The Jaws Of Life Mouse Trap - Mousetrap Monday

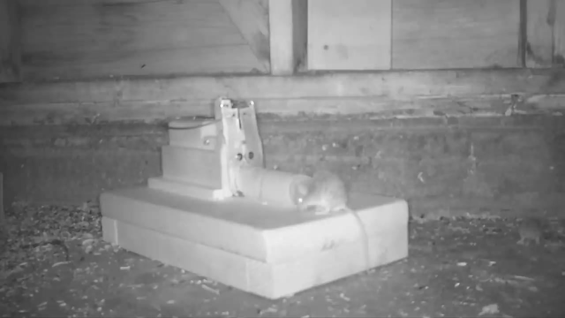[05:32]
When I went to go check our trap in the morning, I noticed the jaws were closed. It worked perfectly. A mouse smelled the bait, went inside, hit the trigger, and got caught. Now I don't want this mouse to go to waste, so we're gonna feed it to a wild animal.
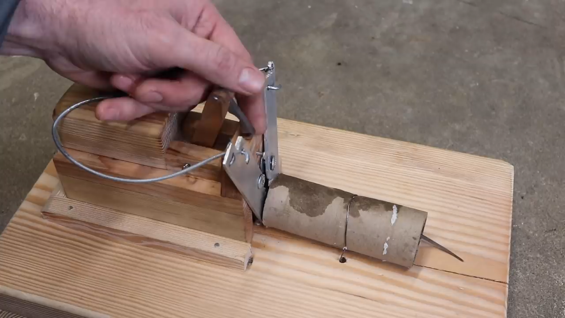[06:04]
Let's go set up the motion cameras and see what comes along and enjoys a mouse snack.
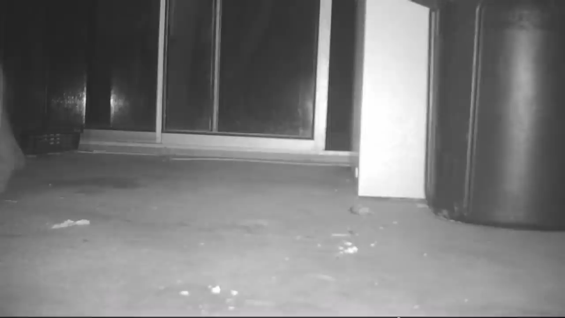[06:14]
Well, it didn't take long for a skunk to find her mouse on the porch.
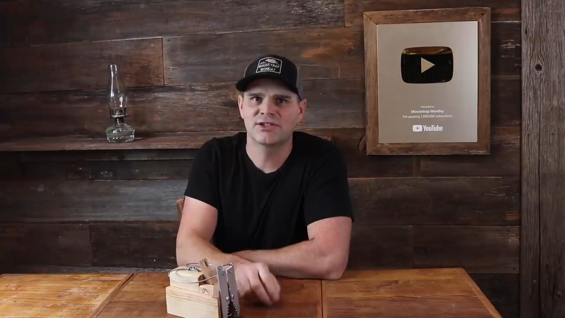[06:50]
That's actually a different skunk than the one I featured in a video a few weeks ago. That other skunk was causing all kinds of problems. It tore into our garbage, made a huge mess, got a chocolate Nutella jar stuck on its head,
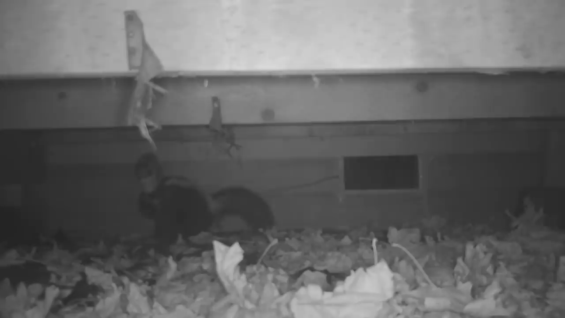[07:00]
then went under our house and banged around.
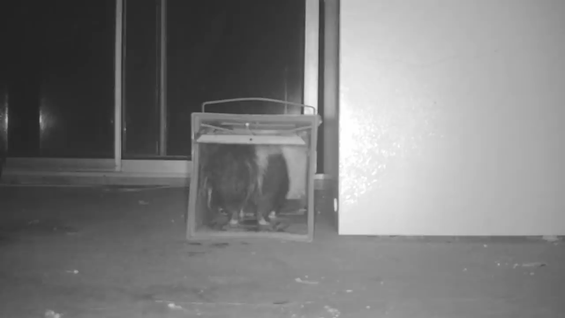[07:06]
That thing made so much noise it kept us up for a few nights, and I had to trap it and relocate it far away. Now, the skunk in this video I don't actually consider a problem.